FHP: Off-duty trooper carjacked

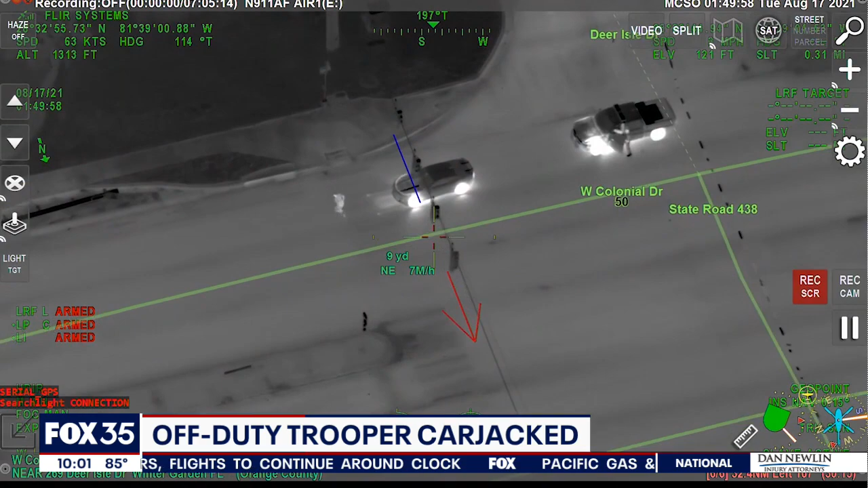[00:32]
The suspected carjacker no match for the chopper. I got subject taken off on foot. You see the man sprinting, jumping over fences and climbing through bushes before slipping into a pond.
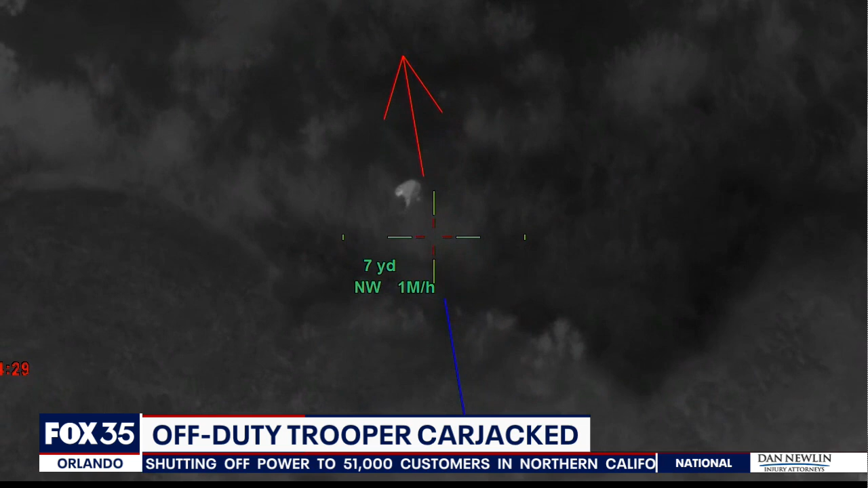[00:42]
He is hiding his head under the front left pillar.
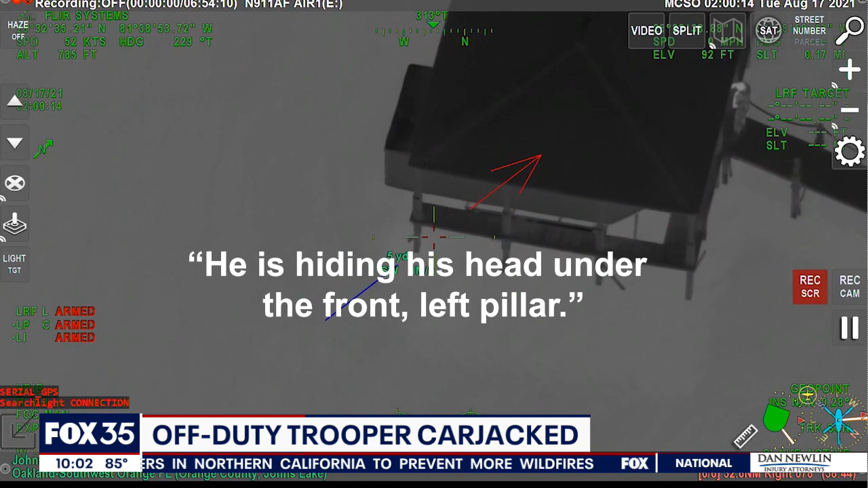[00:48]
It all went down early Tuesday morning. Police say this man, cars.
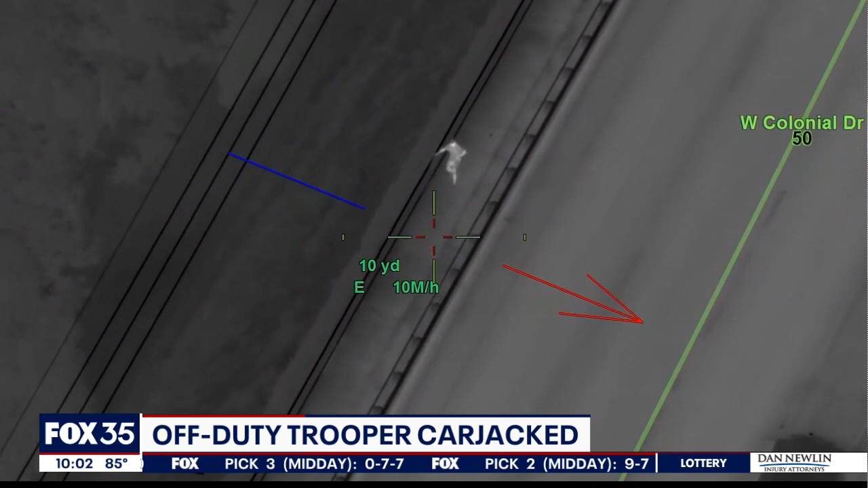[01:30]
This is when police say more took off running his hiding spot in the water quickly foiled. Looks like they've made contact.
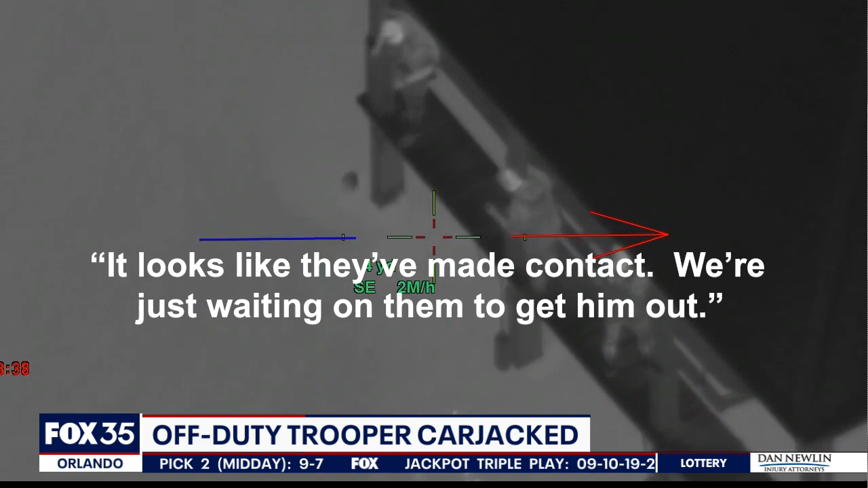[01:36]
We're just waiting on them to get them out. Surrounded by police and a canine more was handcuffed and hauled off to jail on felony charges.